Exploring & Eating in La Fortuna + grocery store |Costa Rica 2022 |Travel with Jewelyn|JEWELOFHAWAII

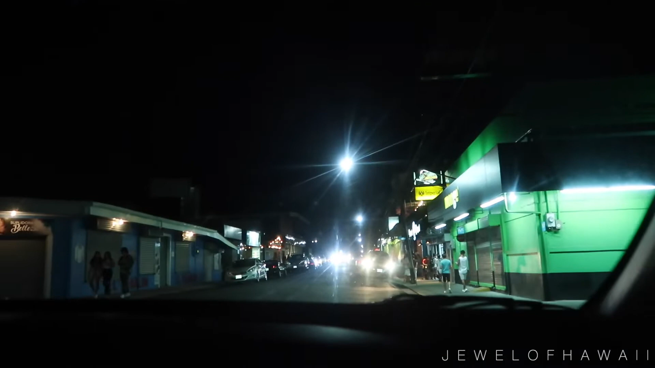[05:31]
How do you pronounce this? Monge? Monge. Monge? Si. Okay. Monge. I gotta remember, Monge and then street. Yep. Okay, grocery store. Rainforest Cafe.
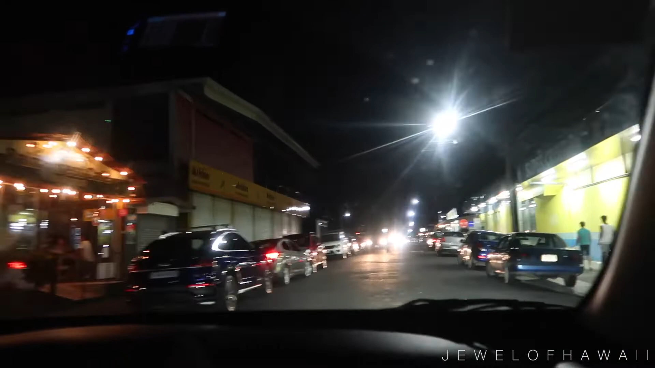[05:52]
Is that any good? Which one? Rainforest Cafe. yeah that one is good it is a little bit expensive but that one is good yeah all right so that's my host's son that just dropped me off he found his dog down the street i told my host i wanted to just